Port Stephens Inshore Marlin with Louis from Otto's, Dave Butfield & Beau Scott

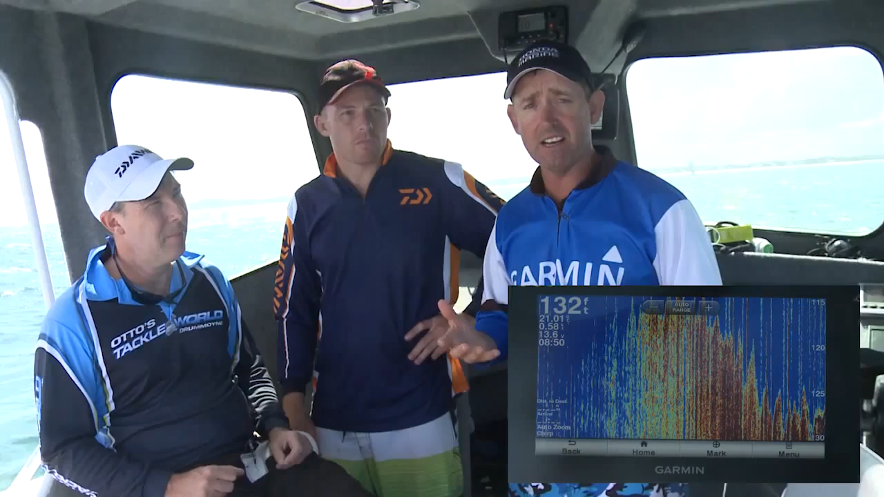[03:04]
On screen: depth 132 ft
Drop it down, look on the sounder, use your sounder to find the fish, and you should pull in a few slimies. On there, Beau? Yes, mate. Yeah.